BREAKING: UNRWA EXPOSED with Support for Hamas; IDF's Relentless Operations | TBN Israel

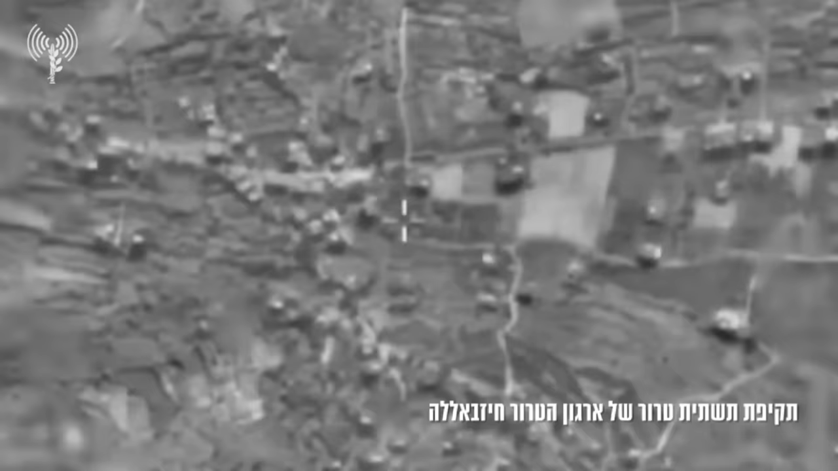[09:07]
fighter jets of the Israeli air force attacked
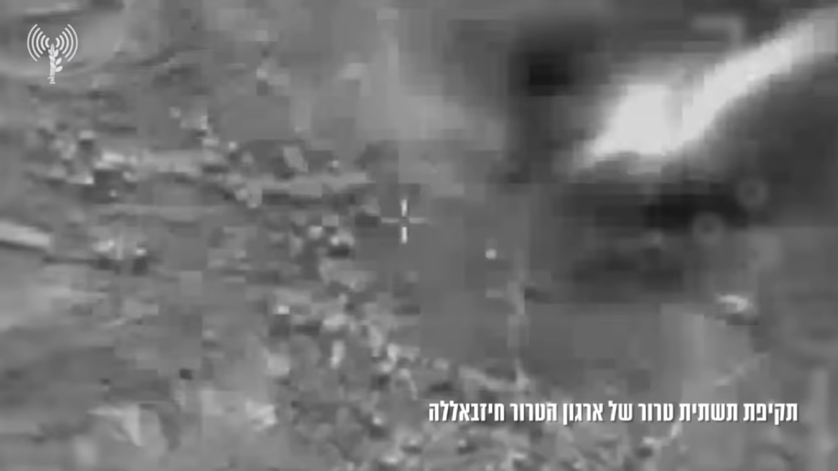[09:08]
terror targets of the terror organization Hezbollah that is affiliated with Iran.
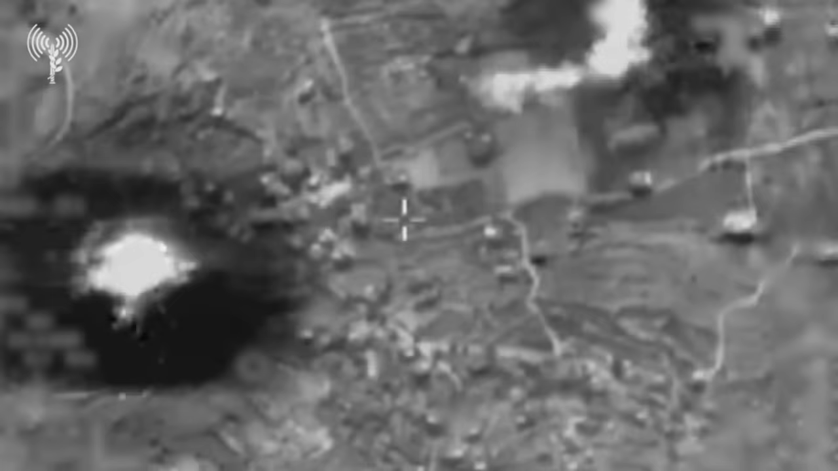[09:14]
In the area of Vadi Hamul, among the targets that were attacked were launch positions,
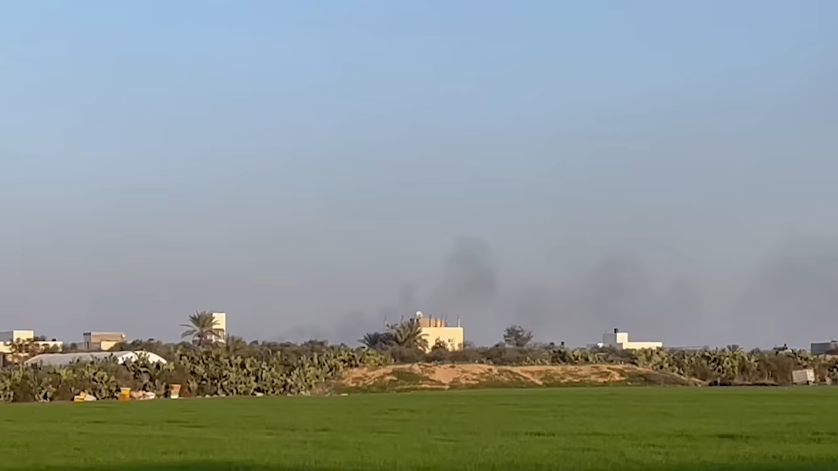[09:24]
a military compound and other terror infrastructure. In addition, Adiyah forces attacked an anti-tank squad of the terror organization Hezbollah in
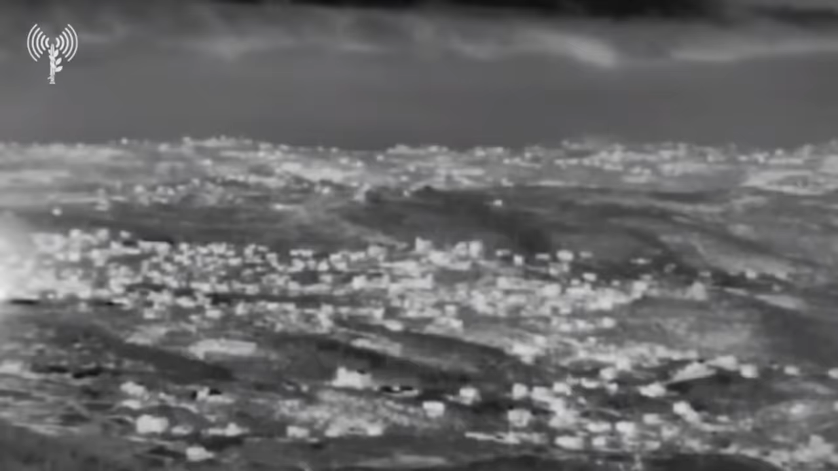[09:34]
the Itatron
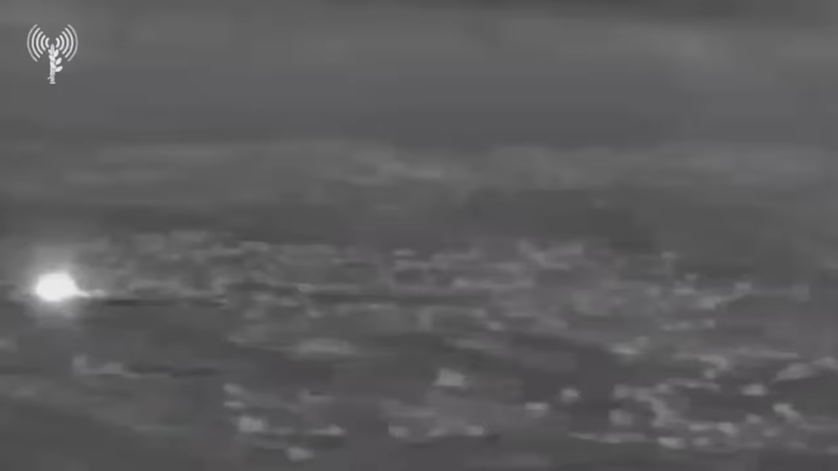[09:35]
area and a launcher that fired
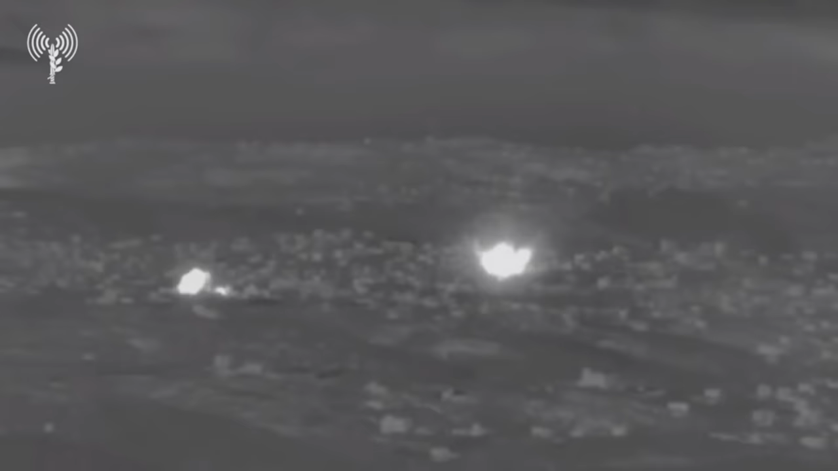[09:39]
towards the Baram area in Israel earlier today. Before that,